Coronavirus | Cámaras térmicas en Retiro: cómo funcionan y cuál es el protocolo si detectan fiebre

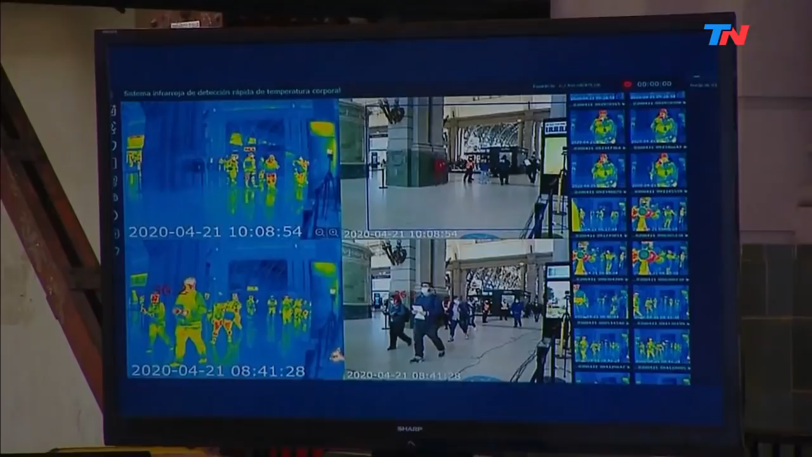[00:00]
Hay unos monitores bastante grandes donde se puede ver perfectamente la imagen de dos cámaras. Las dos cámaras están con la imagen convencional y con la imagen de
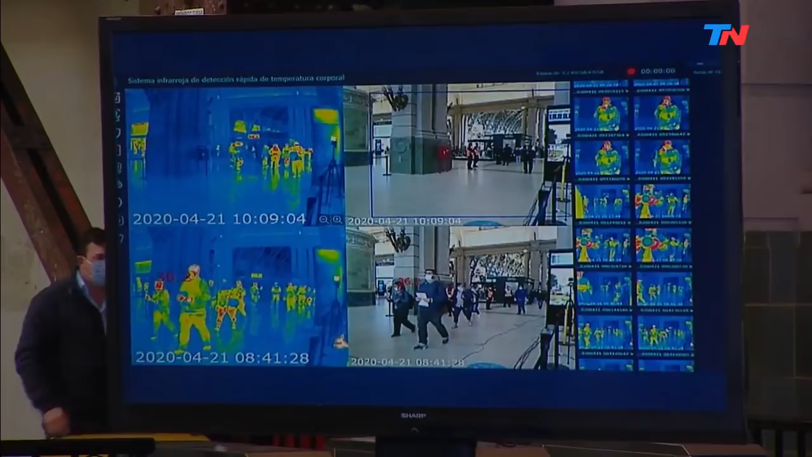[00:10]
la temperatura en tema infrarrojo. Cuando la gente que pasa por ahí supera los 37 grados 5 de temperatura, se detecta una alarma. Fíjate, ahí la persona que pasa tiene 36 grados 1. Va caminando, si superase su temperatura, los 37 grados 5, inmediatamente suena una alarma. La alarma alerta a las autoridades, las autoridades, en este caso la policía de la Ciudad de Buenos Aires.